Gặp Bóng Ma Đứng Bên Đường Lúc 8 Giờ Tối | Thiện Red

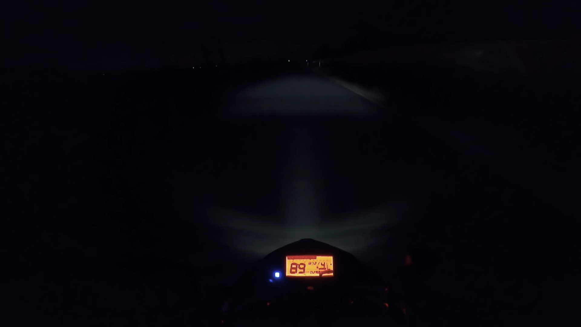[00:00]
Hình như là mình thấy có ai đứng ở trong lề á. Ghê quá,
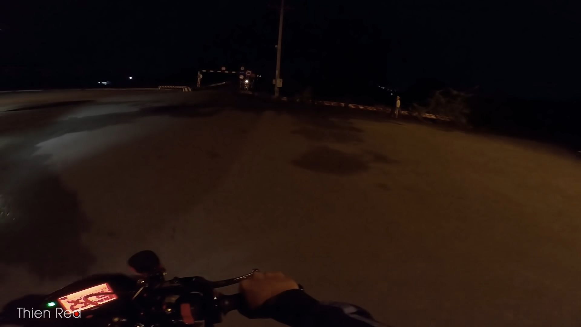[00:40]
Cái gì vậy ta? Thanh niên đứng đó làm gì vậy ta? Thôi kệ người ta đi. Bây giờ là 8 giờ tối. Thì hôm nay đi giao đồ về sớm. Mình bình thường là mình đi cái đường đường ngoài đây mình về luôn. Nhưng mà hôm nay mình chạy vô cái đoạn đường, mấy cái đoạn đường khu công nghệ cao nè. Ban đêm thì nó vắng que à. Thì hôm nay mình trải nghiệm thử. Nó là trải nghiệm vậy thôi chứ thực tế là mình đi test cái camera đêm.
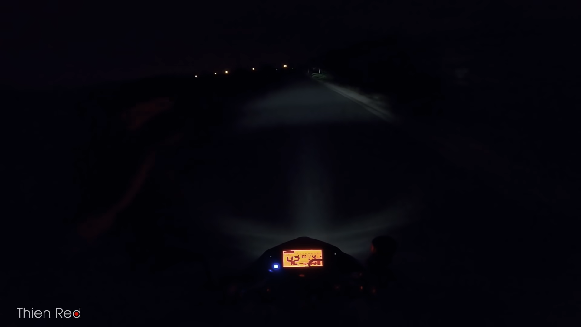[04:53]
mấy cái cặp ếch đó, họ đứng nhiều lắm. Hôm nay chắc không có ai. Ghê quá. Mà ghê nhất là cái khúc ở bên chỗ ruộng anh em. Chỗ đó là nó chạy nó lạnh sao á, kiểu nó lạnh. Cái gì vậy?
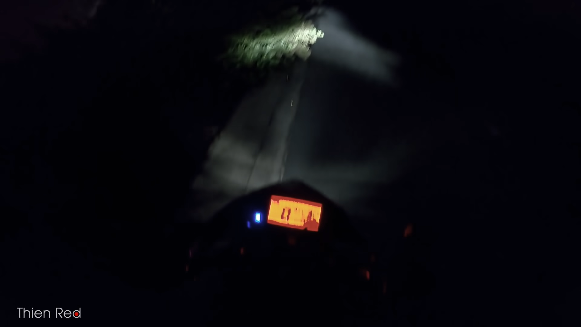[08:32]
Ghê vậy. Đây nè, chỗ này nè. Không có ai hết. Má không có ai hết, ghê quá. Thôi đi ra.